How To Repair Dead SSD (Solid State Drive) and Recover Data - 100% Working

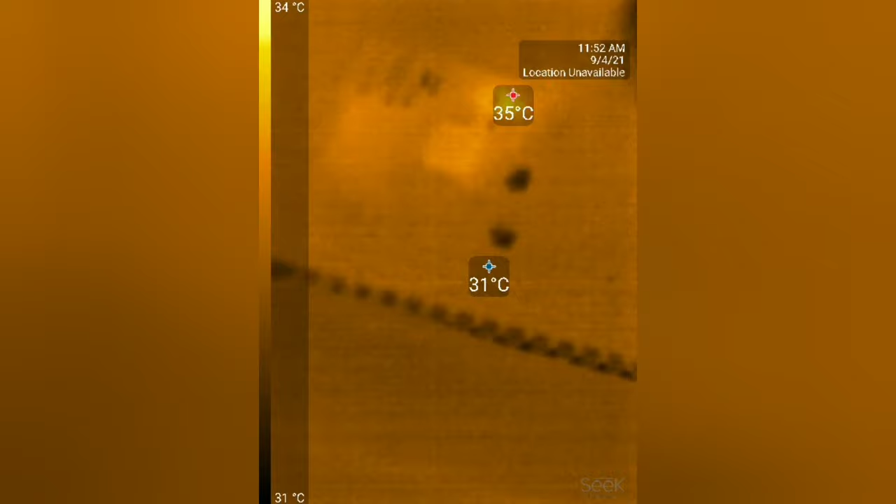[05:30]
On screen: scale top 34°C, scale bottom 31°C
Here I can see that one of the components is really hot at 34 degrees.
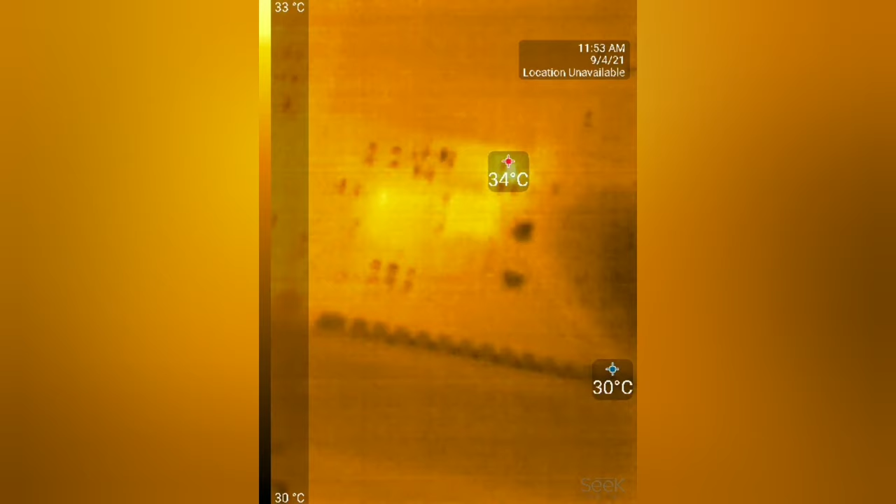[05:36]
On screen: scale top 33°C, scale bottom 30°C
So I pinpointed it and now we're going to test it.
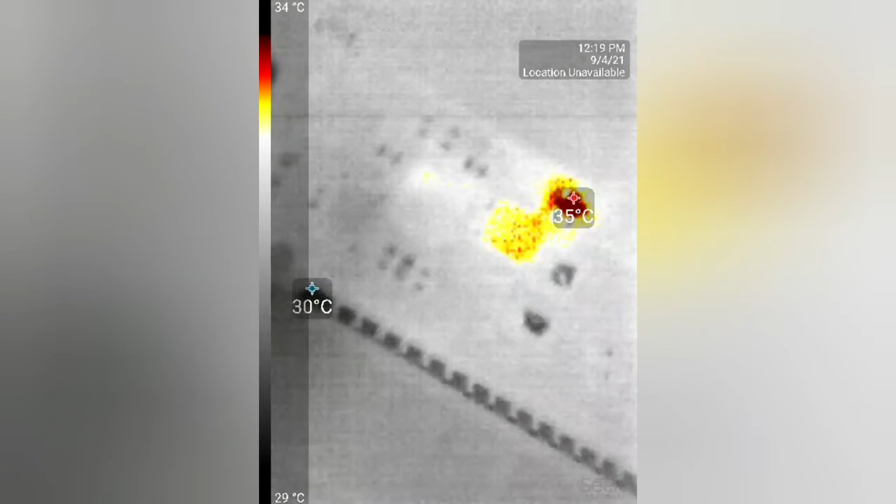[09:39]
On screen: max 35°C, scale top 34°C, scale bottom 29°C
Once again, I am using the thermal camera to locate the shortage,
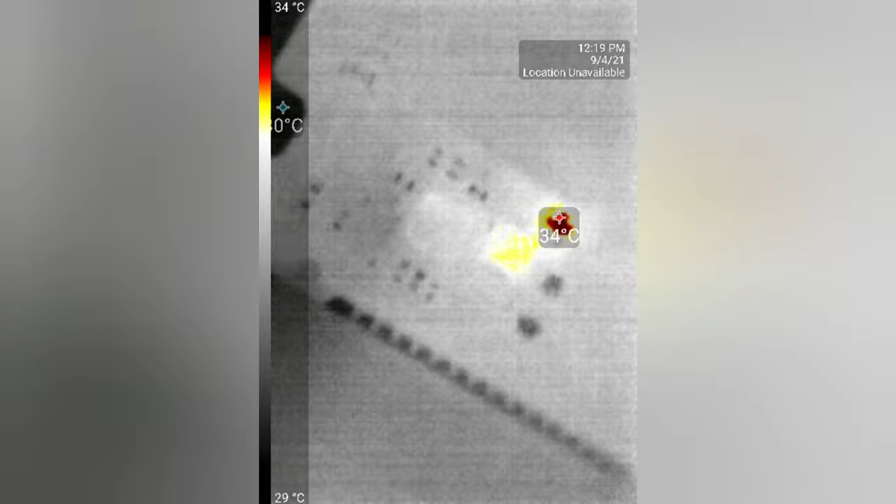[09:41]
On screen: scale top 34°C, scale bottom 29°C
and here I found another short capacitor.
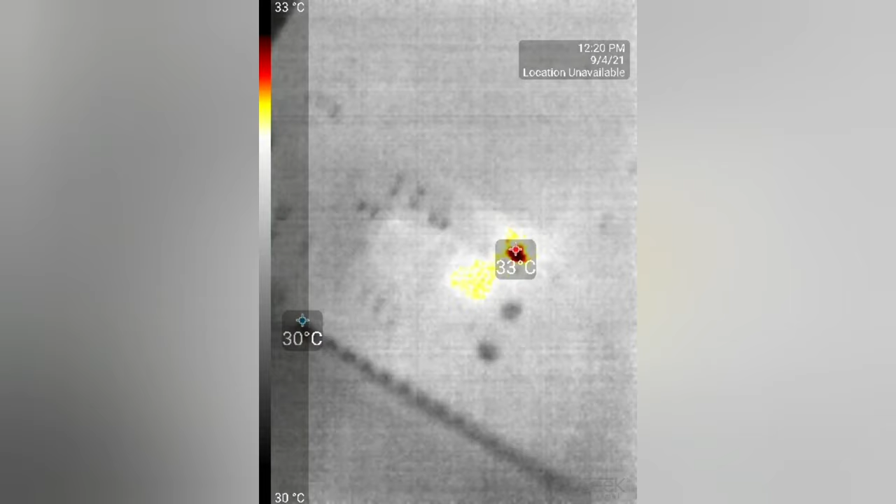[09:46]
On screen: max 33°C, scale top 33°C, scale bottom 30°C
Let's point out my pointer on that side.